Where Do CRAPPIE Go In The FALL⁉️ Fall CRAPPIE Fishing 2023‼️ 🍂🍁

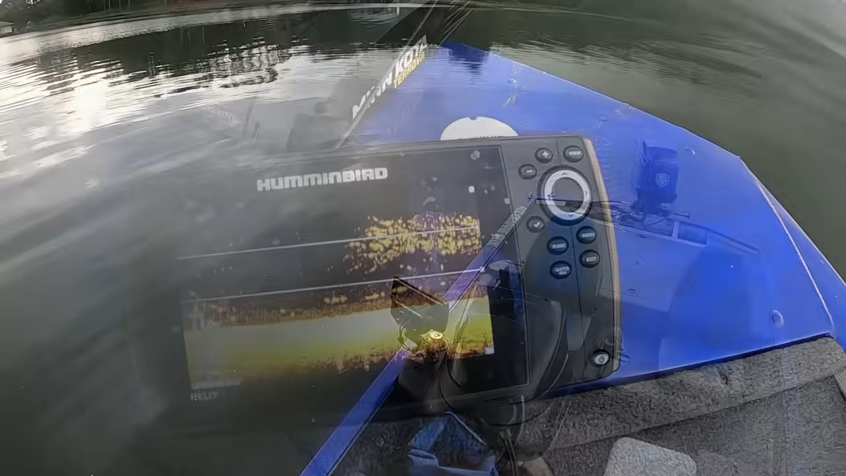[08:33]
guys y'all stay tuned i wanted to show you guys this look at the bait fish this right here is a ball or a cloud of bait fish right here
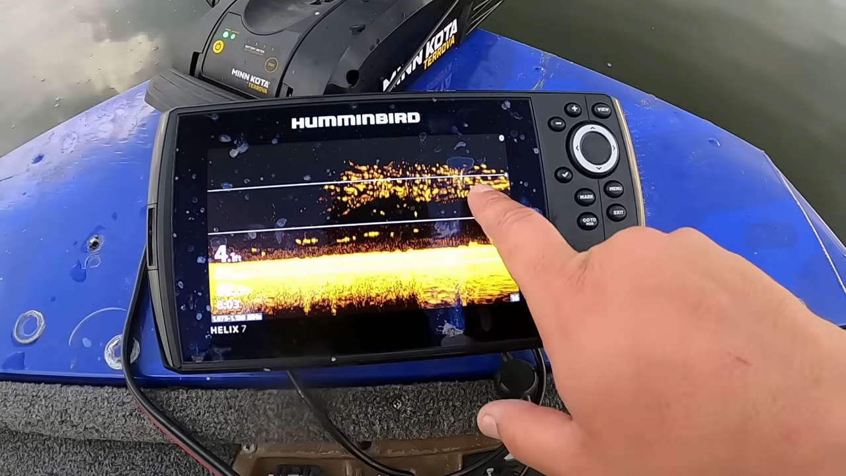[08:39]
it the bait is sitting at about four foot deep right now guys look that is one reason these crappie go shallower in the fall because
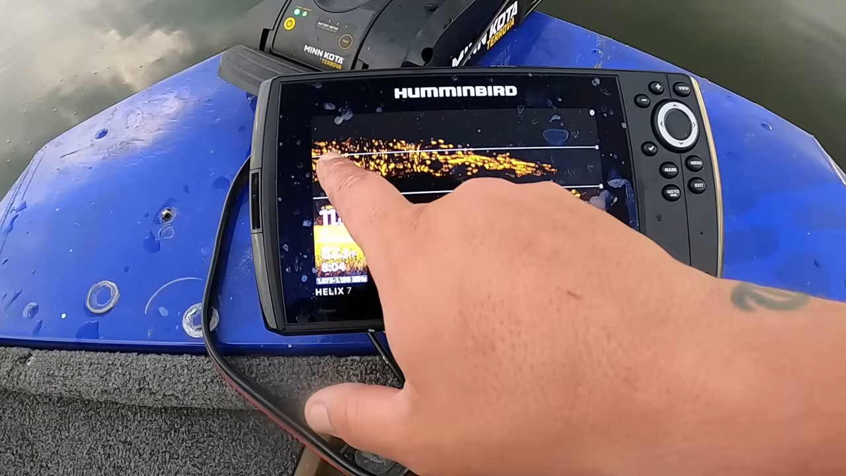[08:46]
the bait goes shallower therefore your crappie goes shallower y'all stay tuned all